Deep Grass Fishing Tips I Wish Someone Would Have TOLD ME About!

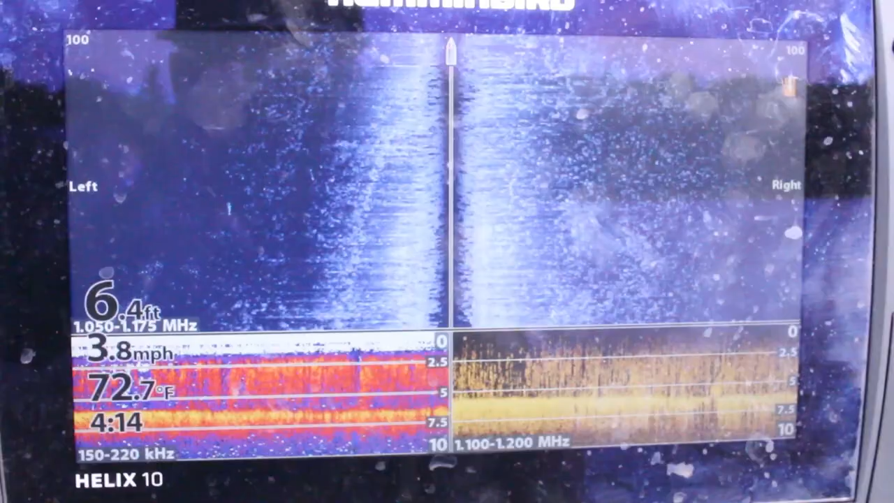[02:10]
On screen: depth 6.4 ft, water 72.7°F, speed 3.8 mph
my side imaging units I have helix tens right here and I'm